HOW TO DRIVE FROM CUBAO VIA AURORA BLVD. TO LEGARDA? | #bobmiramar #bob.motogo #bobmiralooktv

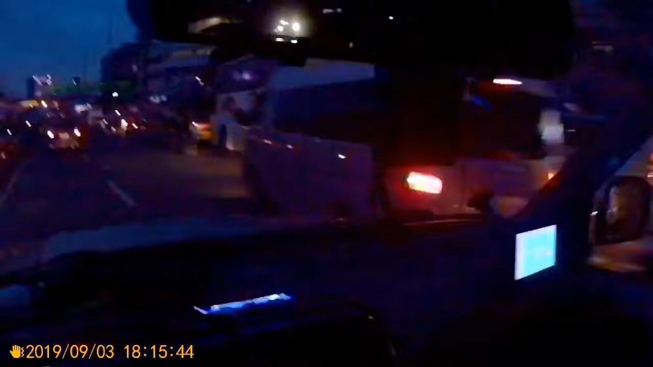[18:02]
Yan po yung patungo ng Espanya Boulevard. Ayan, Mabini Bridge, CM Recto, Ayala Bridge. Ayan, sige po.